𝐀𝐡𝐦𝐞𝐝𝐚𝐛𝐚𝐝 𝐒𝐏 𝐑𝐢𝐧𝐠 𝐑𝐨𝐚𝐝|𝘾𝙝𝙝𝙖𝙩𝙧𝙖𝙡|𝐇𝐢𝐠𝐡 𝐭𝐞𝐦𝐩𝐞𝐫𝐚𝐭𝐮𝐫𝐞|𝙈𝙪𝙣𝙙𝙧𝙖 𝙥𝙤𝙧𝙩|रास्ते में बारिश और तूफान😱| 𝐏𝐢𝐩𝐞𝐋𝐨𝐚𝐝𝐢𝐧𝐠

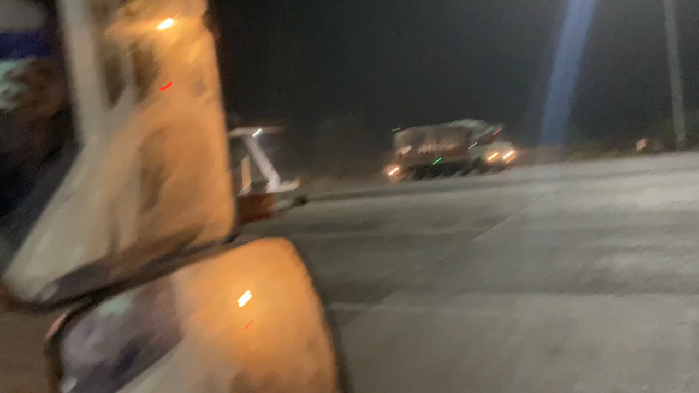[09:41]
पवन बहुत तेजी से चल रहा है, और मैं अभी अणियार टोल पे लाइन में ही खड़ा हूँ, देख सकते हो